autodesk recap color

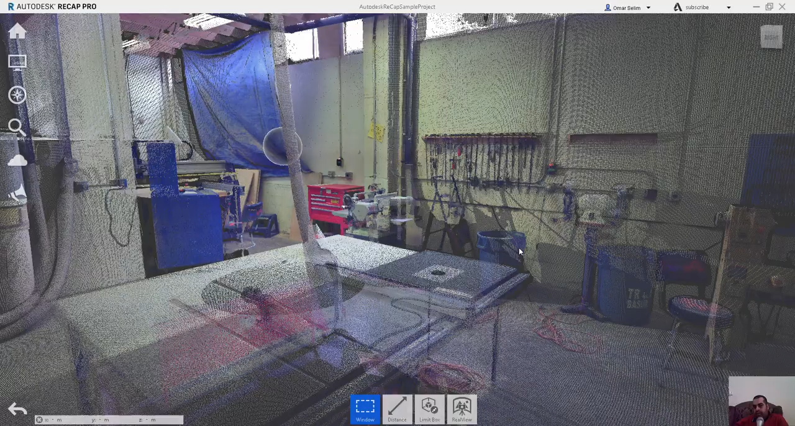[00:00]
السلام عليكم. كيف نتحكم في ألوان العناصر الموجودة هنا؟ كيف نتحكم في ألوان الخلفية؟ لو جئنا هنا في الألوان سنجد الـ RGB
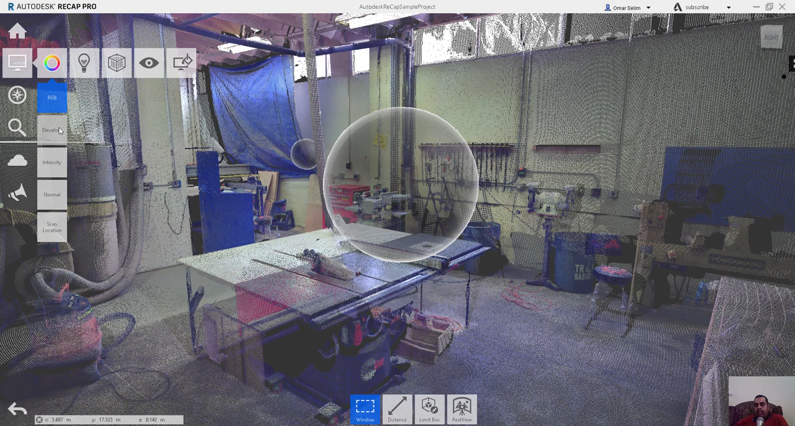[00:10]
هذه الألوان العادية الـ Elevation كما ترى حسب الارتفاع العناصر لو
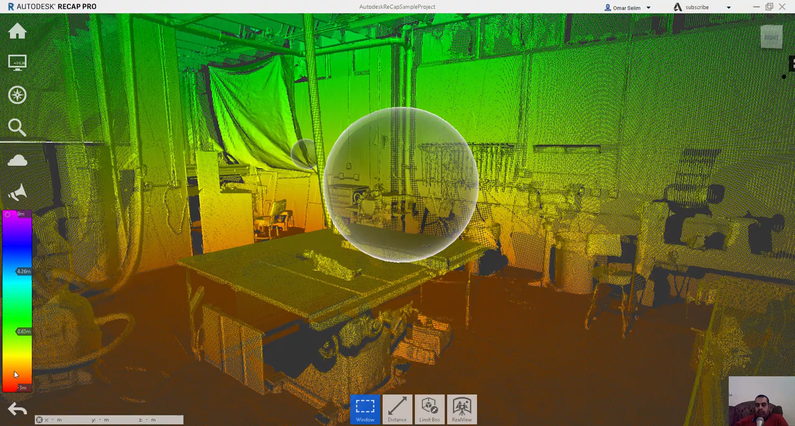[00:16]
خرجنا هنا ستلاحظ هذا الموضوع أكثر
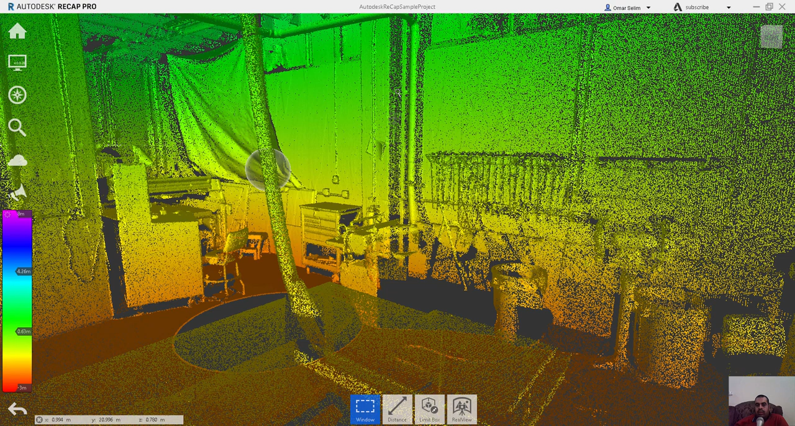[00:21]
وممكن تقول له هذا حسب القيم الـ Value
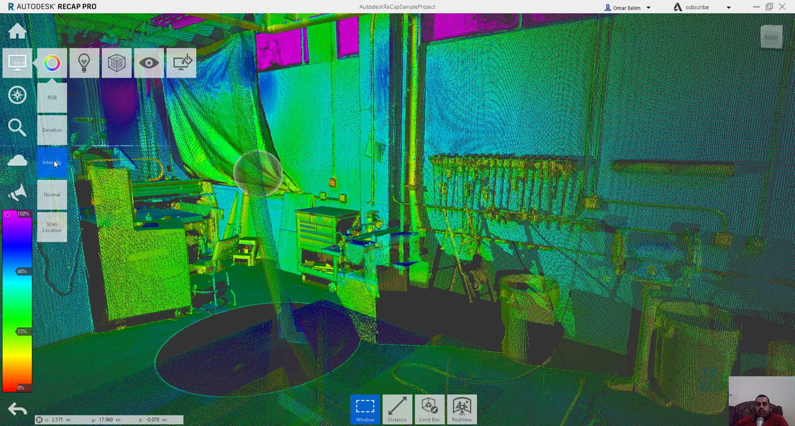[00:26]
الـ Normal هذا الـ Scan Location
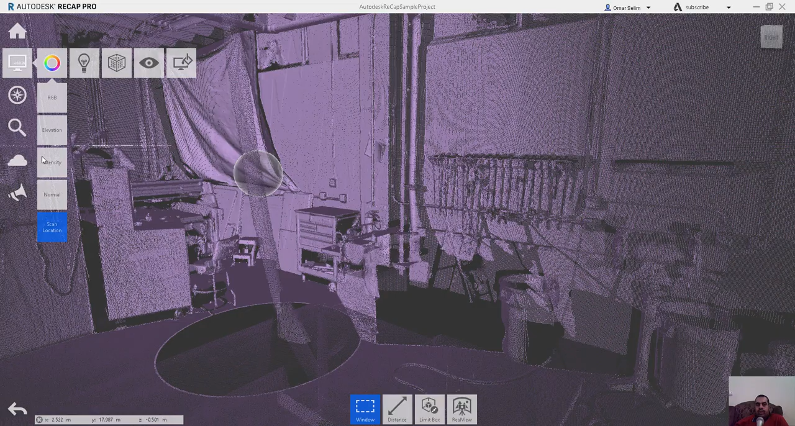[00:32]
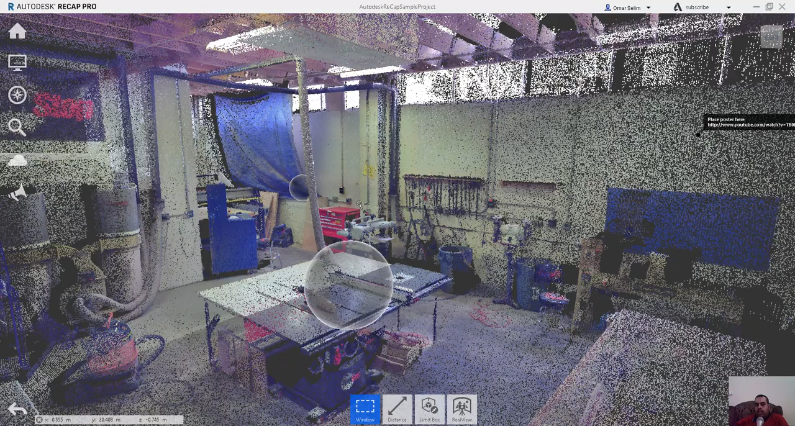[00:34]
كل اختراب بتحدد شكل العناصر الموجودة كيف نتحكم في شكل خلفية؟
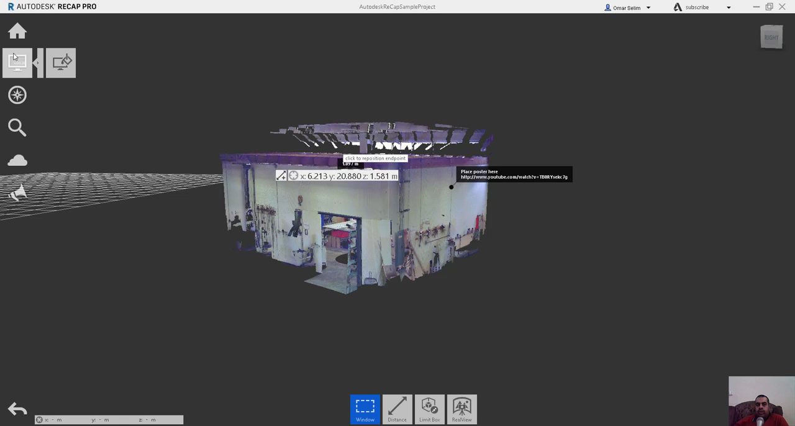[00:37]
أجي هنا أقول له الـ Background أنا أريدها تصليد يعني لون واحد
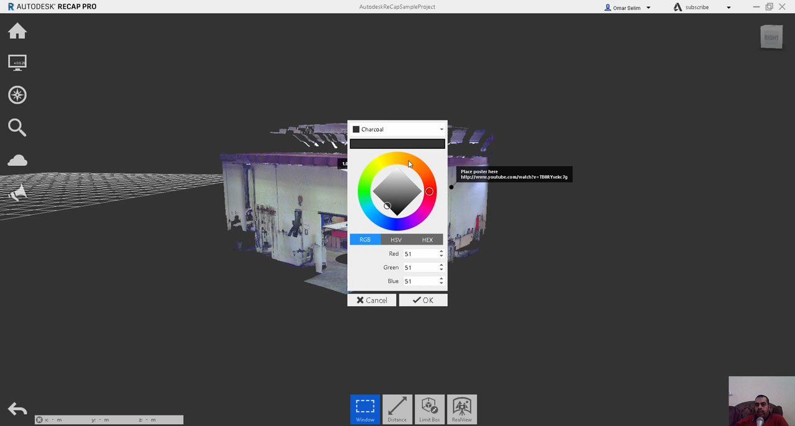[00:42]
فأختار مثلا تبقى باللون دوت
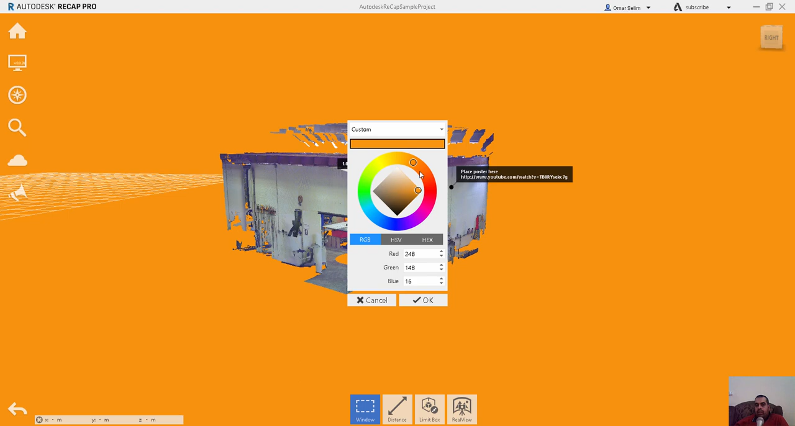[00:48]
زي ما ترى أي لون أنت تختاره وليكم مثلا لون ده أقول له أنا
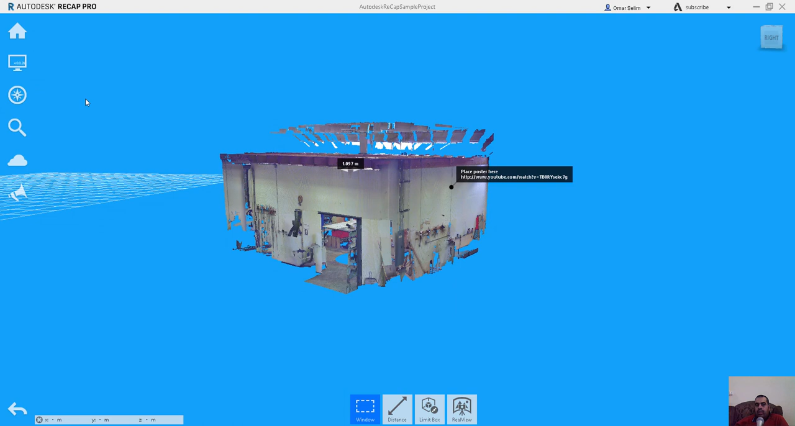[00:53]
أريد أن أختار لونين فأختار اللون ده مثلا
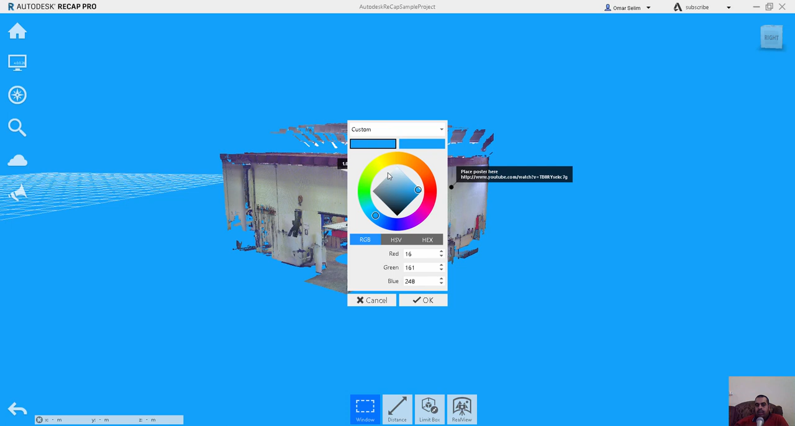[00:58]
أخليه بالشكل دوت اللون اللي تحت أخليه مثلا بالشكل